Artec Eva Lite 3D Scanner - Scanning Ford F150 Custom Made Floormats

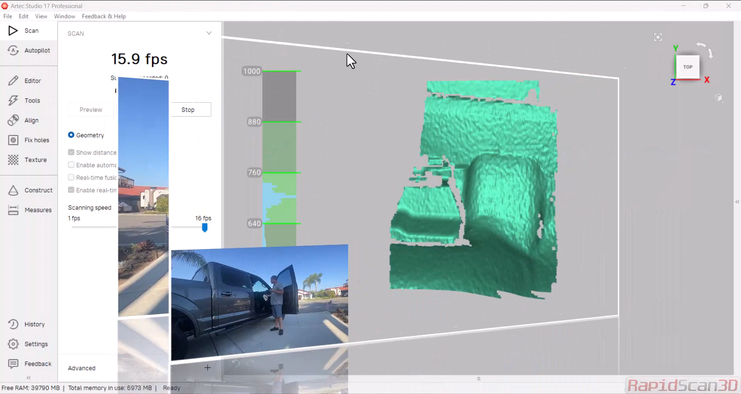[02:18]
and right now you're going to see a little live preview of what we're scanning.
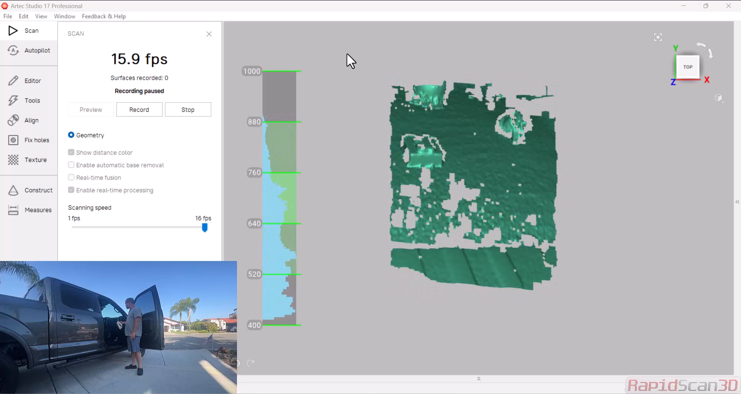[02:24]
So I got a few artifacts in here. What we're going to go ahead and do is go ahead and scan it.
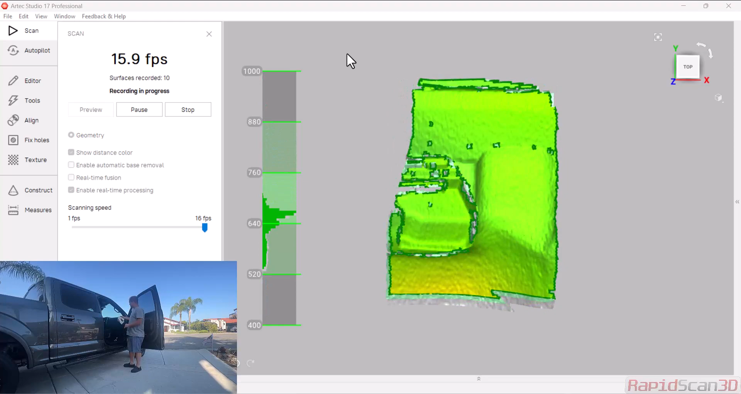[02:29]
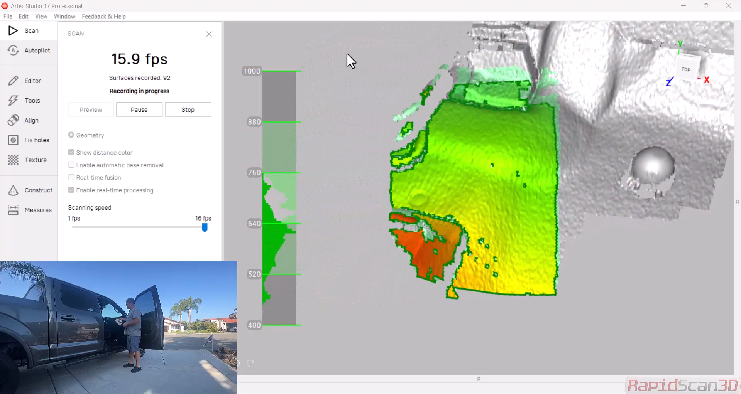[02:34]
So when I'm scanning, basically I want to make sure I get some of those artifacts in that scan data. So because the part area doesn't have a lot of geometry or color, changing color, we're using those to track.
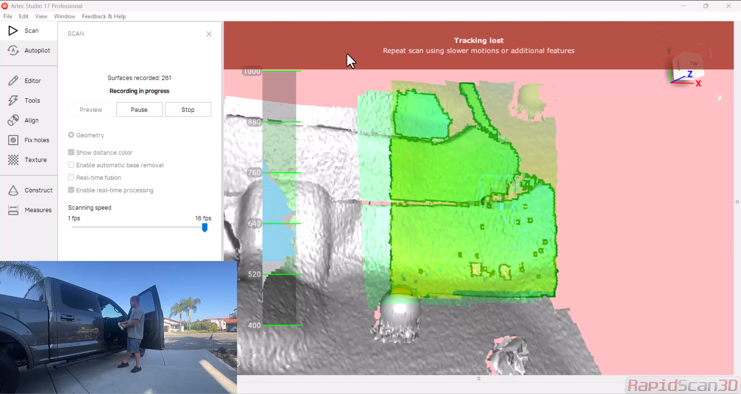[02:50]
So as you see, we did lose some tracking, so what I want to do is actually try to find that area where I lost and kind of get back into it.
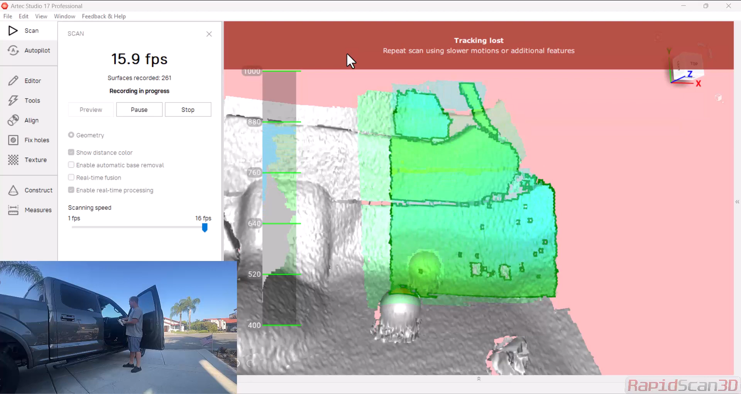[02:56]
Now if the scanner can't find it, that's no problem.
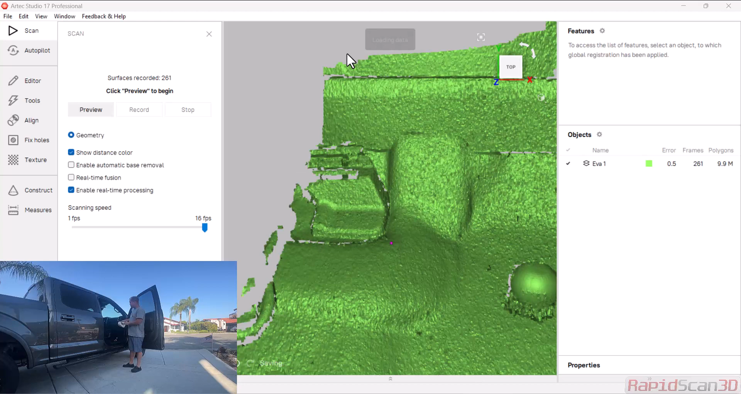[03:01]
Click stop. I have my one scan and I'm going to go ahead and scan again. When I do scan, I want to get some common overlap over those artifacts so that I can match the scans together.
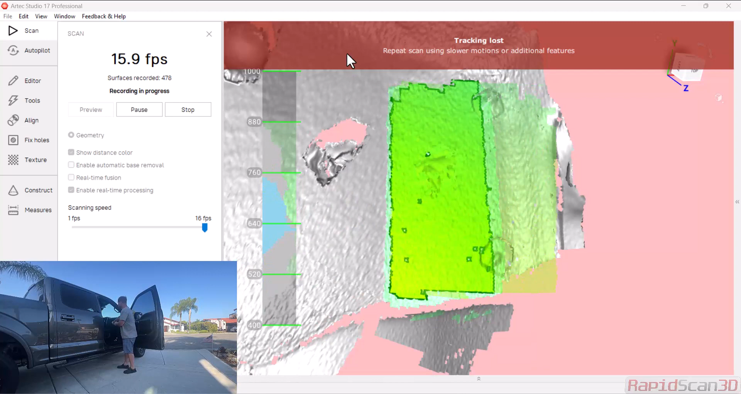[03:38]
All right. And I'm going to do one more.
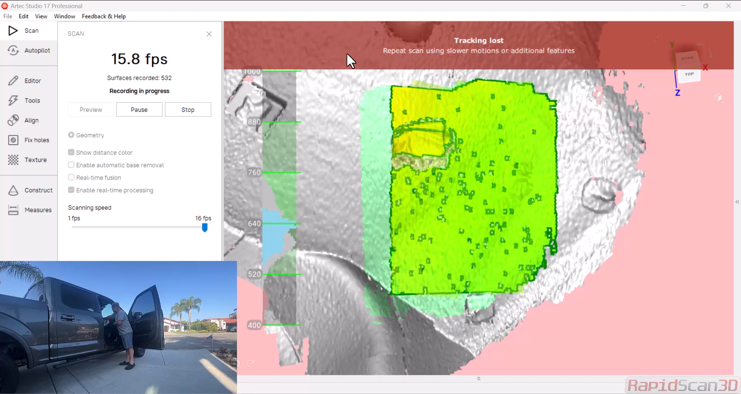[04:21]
Alright, so I think I'm good, I got three scans, now we're going to go into the software, we're going to align those scans, and I'm also going to show you how to delete those artifacts that you see here, and then we're going to go ahead and create a mesh, and move on to the next part of creating that custom made format.
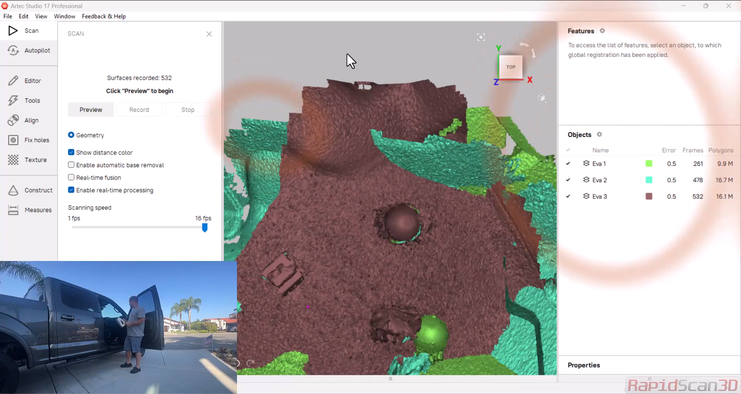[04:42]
Alright, so now we have the three files,
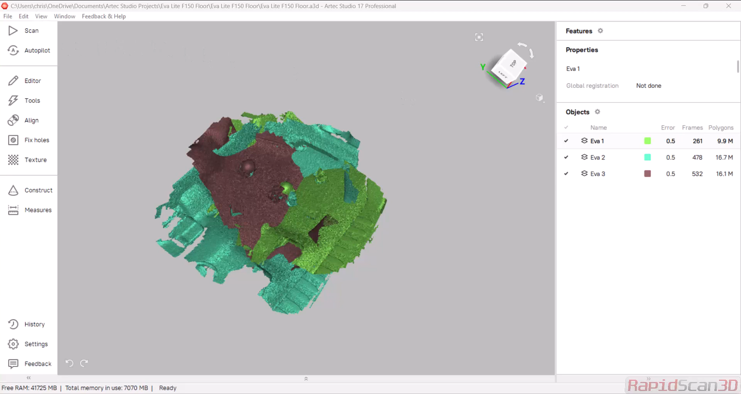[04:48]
or three scans that you'll see in the workspace here, and you'll notice they're not aligned to each other,
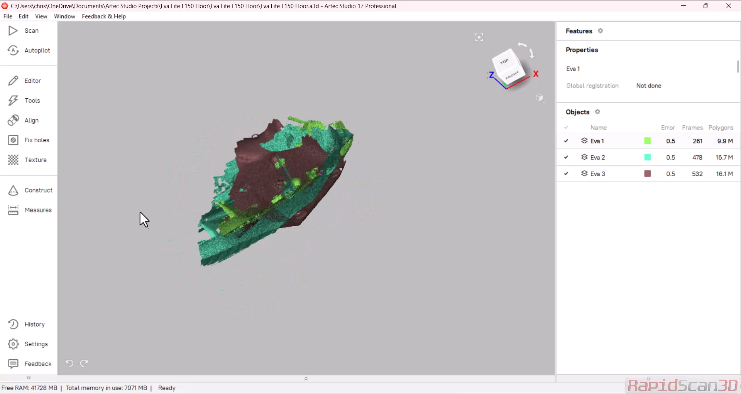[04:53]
so I'm going to go through this process kind of quick, but let's go ahead and get everything aligned.
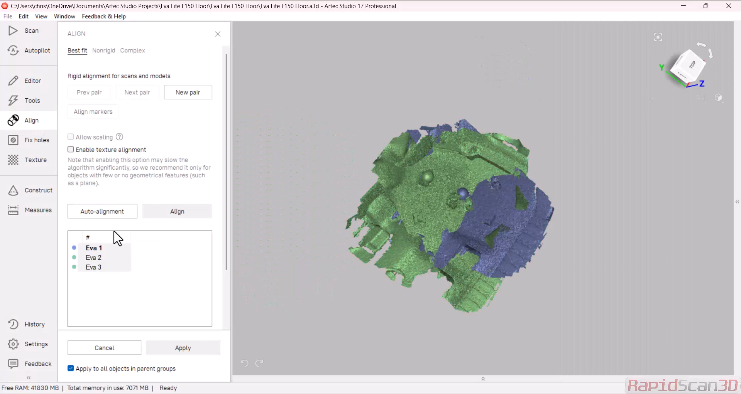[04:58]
Process is really easy, what we're going to do is just take some common points that we know on the part,
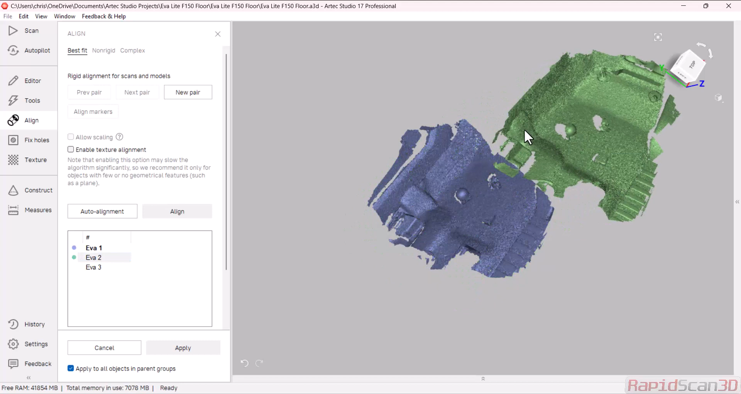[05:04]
I'm going to use those artifacts as my spots, I'll tell the software to align it, and you'll see very quick how it aligns.
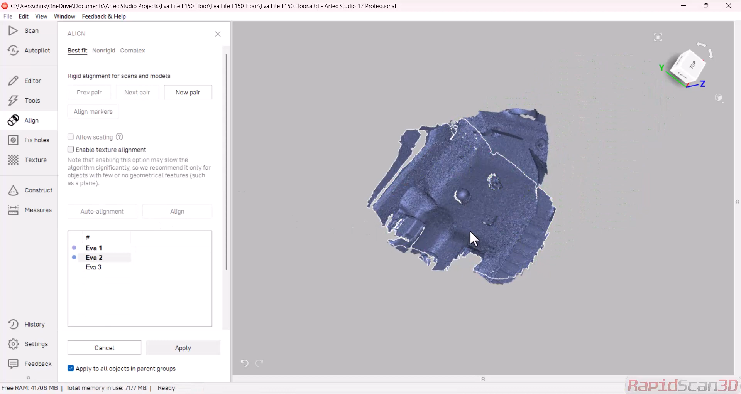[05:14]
I'm just going to take that third one, and I can move this around how I like,
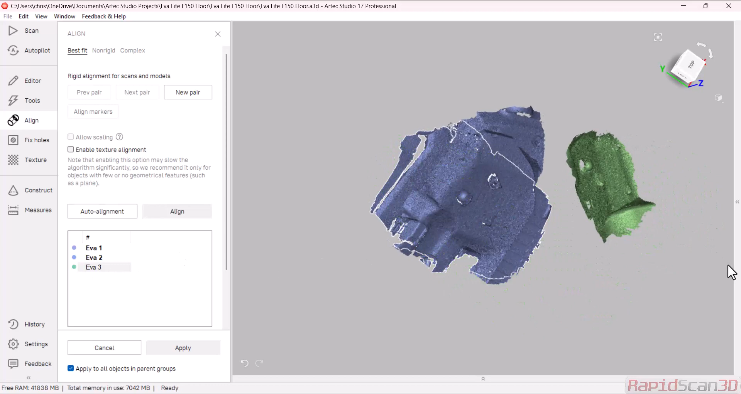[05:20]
and I'm just going to do the same thing, you'll notice
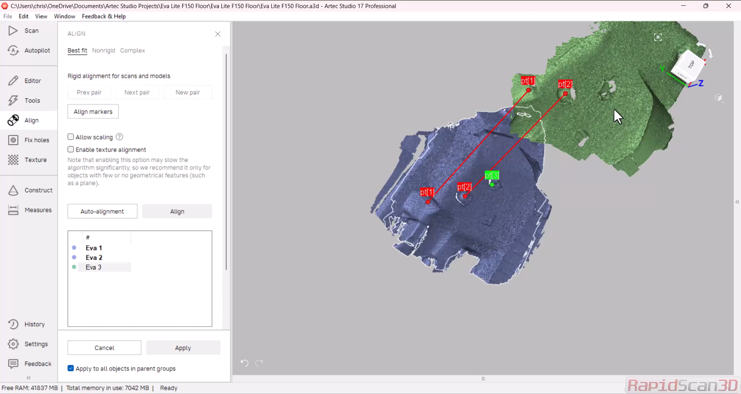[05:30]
that I'm not doing anything high accuracy when I come to these points,
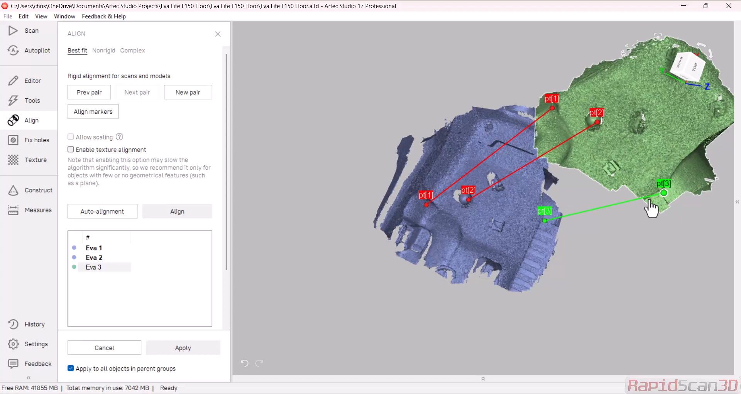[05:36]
I'm just using the common geometry and letting the software do its thing.
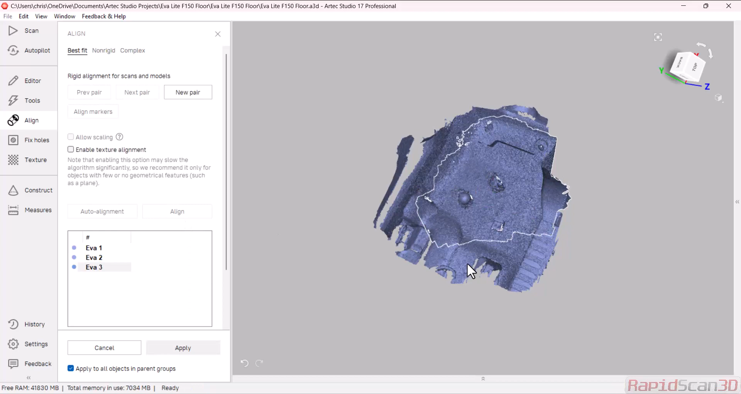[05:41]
So once it's done, I'm going to hit apply, I'm going to move to my registration, and software here, I'm going to do a global registration, what it's going to do is look at all these frames, and do a best fit.
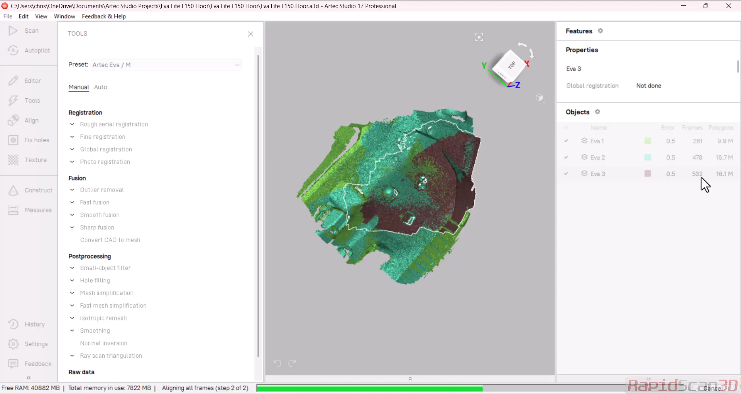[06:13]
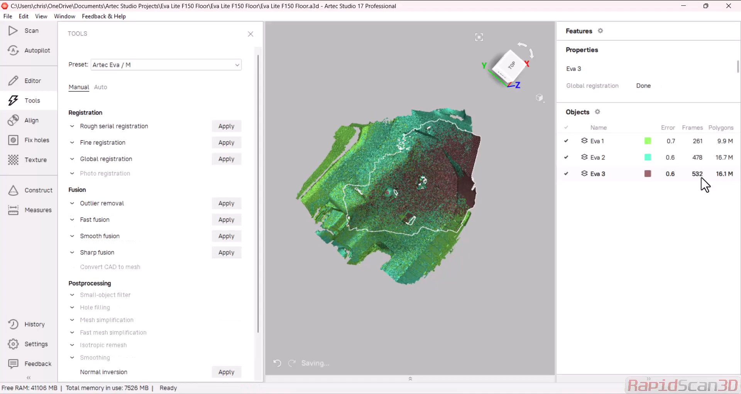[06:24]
All right, so now that it's done, these are aligned to each other, and I'm going to go ahead and let's create a mesh, and follow up, I'm going to clear these out,
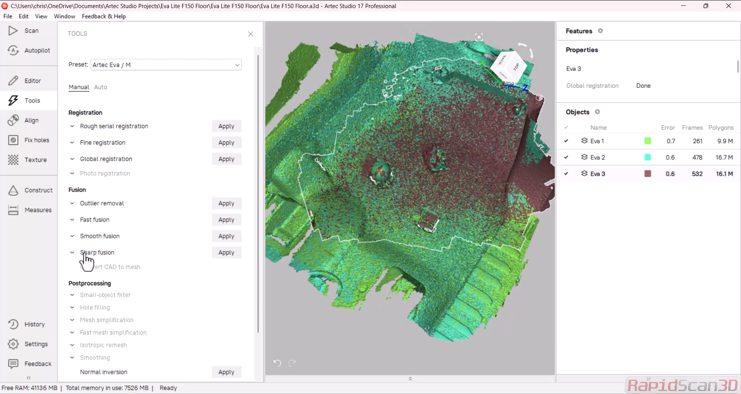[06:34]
so here I'm going to do a sharp fusion to give us our best detail, and I can fill
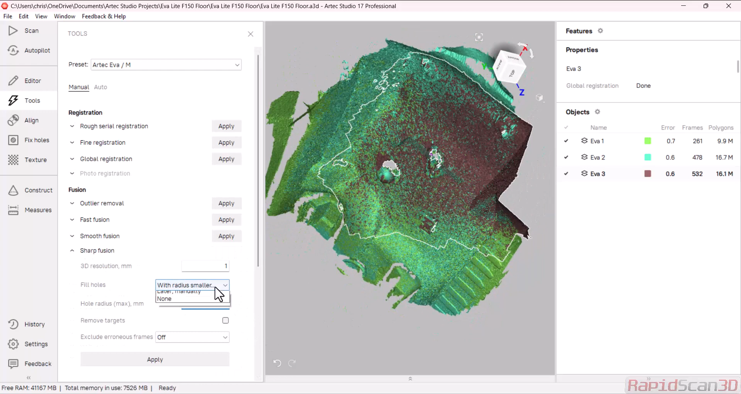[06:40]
this with being watertight or filling with certain holes, so I'm just going to do a basic default setting, and hit apply. And I'm going to go forward.
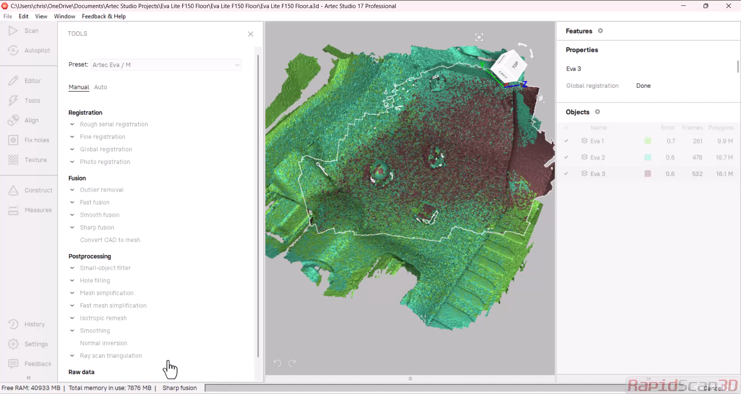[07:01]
So
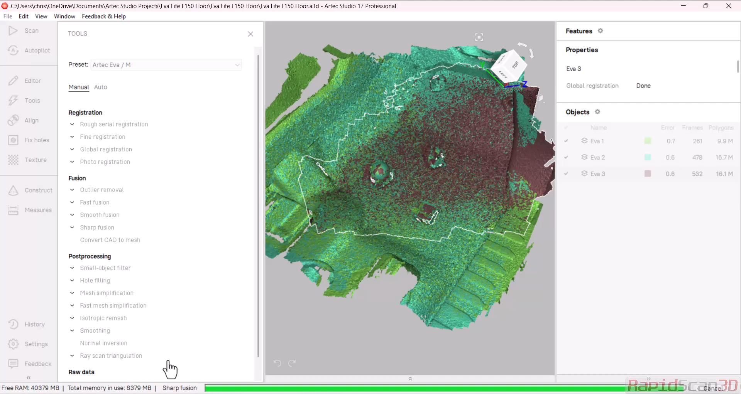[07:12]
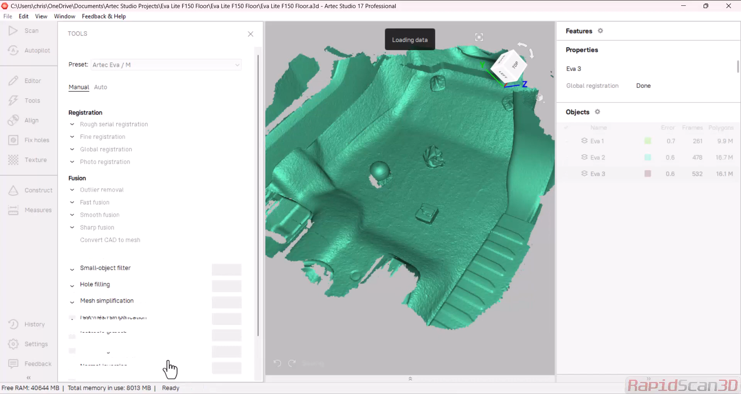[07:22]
all right now that we have the scan done you